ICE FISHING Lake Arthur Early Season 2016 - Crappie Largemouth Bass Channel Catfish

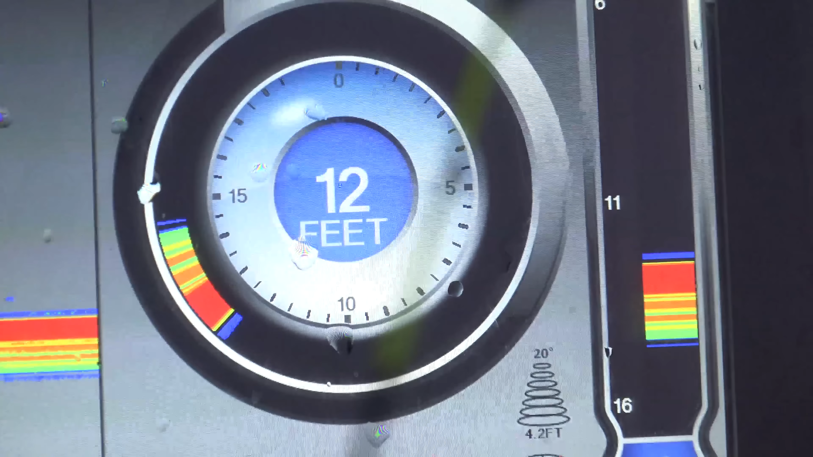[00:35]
got some fish there in the bottom of the screen catching some really nice crappy that's
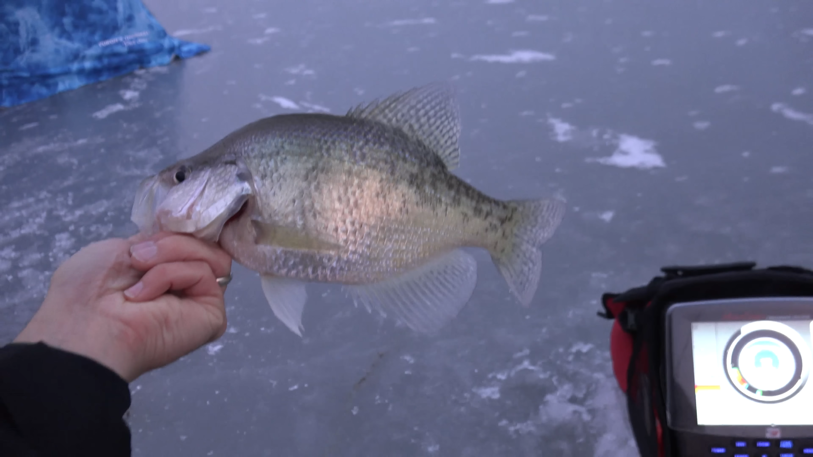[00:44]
probably good 12-incher right there and see what we can do looks like we already got some on there down there now